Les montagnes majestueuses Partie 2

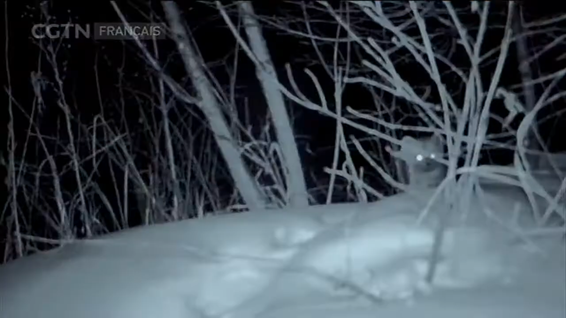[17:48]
La nuit tombe. Des yeux brillants d'animaux apparaissent dans la forêt.